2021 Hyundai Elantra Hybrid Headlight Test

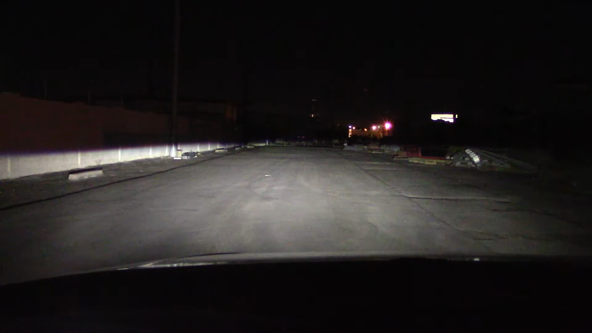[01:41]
overall these are pretty good headlights and the interior lights are pretty good and the rearview camera operates just fine no complaints from me we're going to take this vehicle on a highway trip
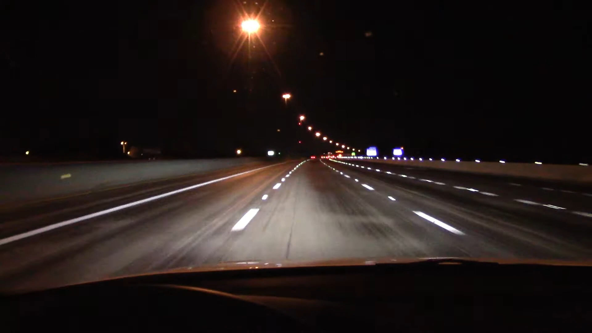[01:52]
so we can bump up the fuel economy numbers and by the way this is a comfortable vehicle to drive on the highway as far as wind noise which is really low but there's a lot of rumbling coming up in the suspension and tires on this rough pavement but you know it's not a limousine it is an economy car so you can't expect a super smooth ride I can live with it